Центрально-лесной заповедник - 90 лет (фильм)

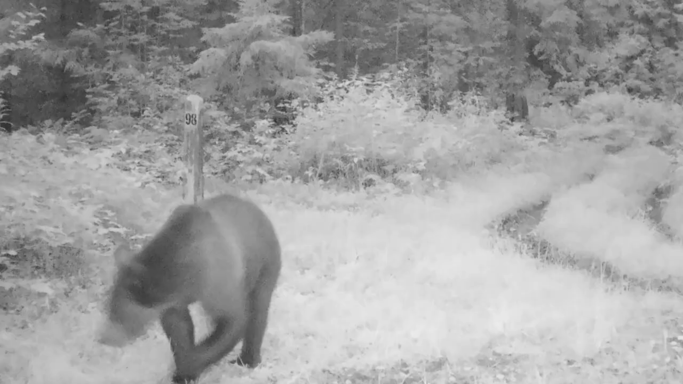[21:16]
чтобы получать интересные кадры из жизни животных диких, а именно как инструмент научный для мониторинговых наблюдений.
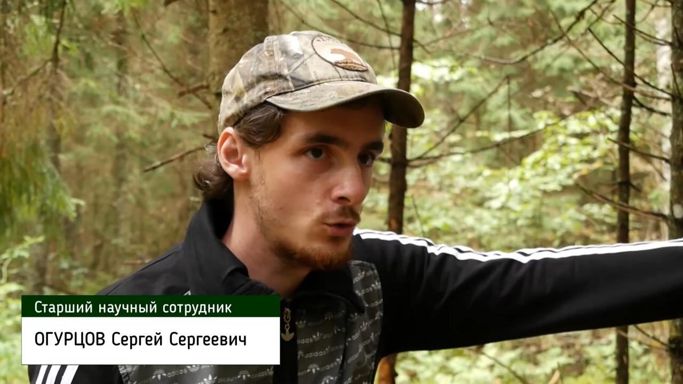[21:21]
Место, где установлена фотоловушка в пространстве, мы называем локацией. То есть это локация номер один, потому что она самая старая, она действует с 2010 года.
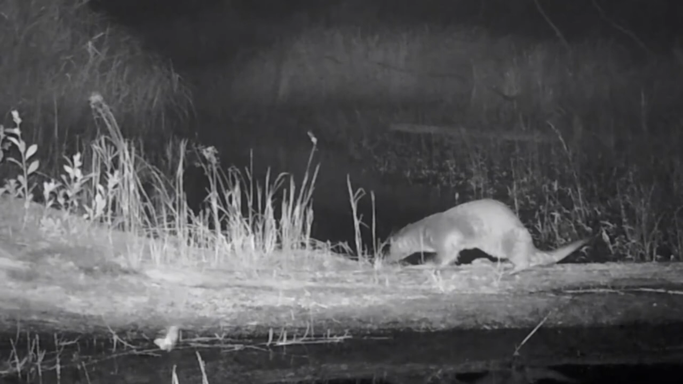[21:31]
Иными словами, вот на этом месте у нас есть непрерывный ряд наблюдений за дикими животными на протяжении 8 лет.
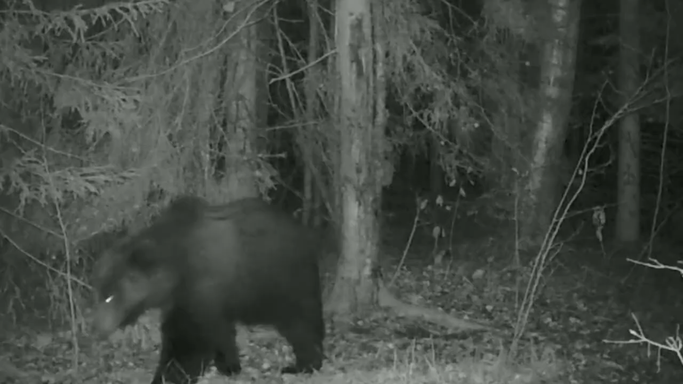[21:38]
В настоящий момент сеть фотомониторинга включает более 50 фотоловушек.